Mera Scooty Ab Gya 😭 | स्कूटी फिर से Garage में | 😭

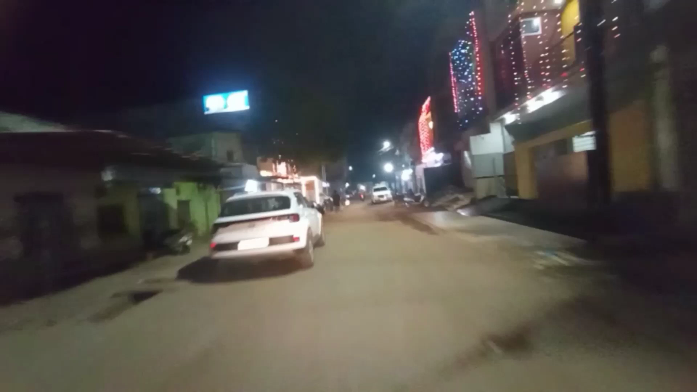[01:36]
सकते हो हर जगापर सजाया गया है और फटा कातब फटब फोड़े जा रहे है अभी जो कि आपको सामने दिख
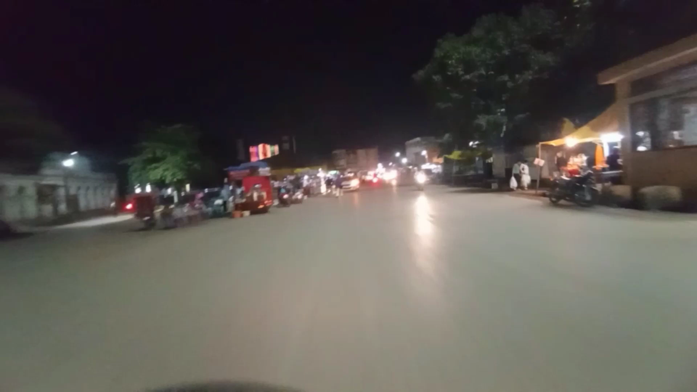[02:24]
लगबग साड़े साथ हो रहा है दोस्तों और आप
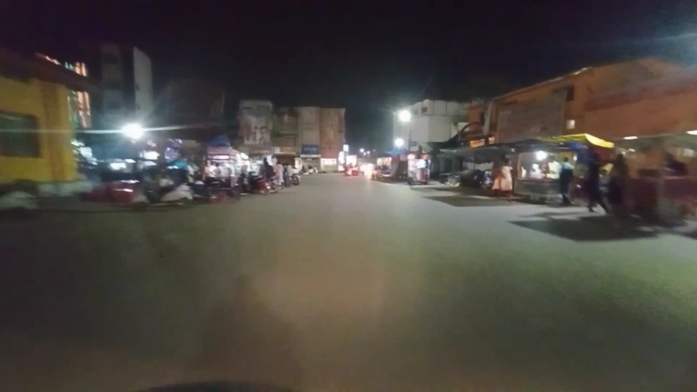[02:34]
सीन तो देख सकते हो मस तह design दर तो भीड़ रह गा ही आपको गॉलबजार लाइन में आपको भीड़ दिके
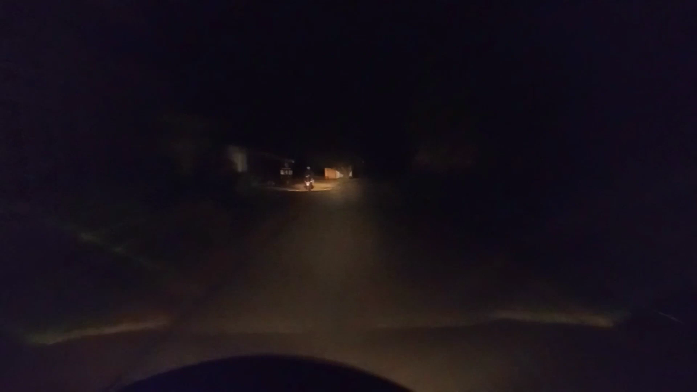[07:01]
तो पूरा लाइट उसी का ही था और अभी एक बाइक आ गया इसका भी लाइट है तो पूरा प्रॉपर सामने किलियर दिख रहा है तो मैं बहुत दिनों बाद यह अंधेरे रोड पर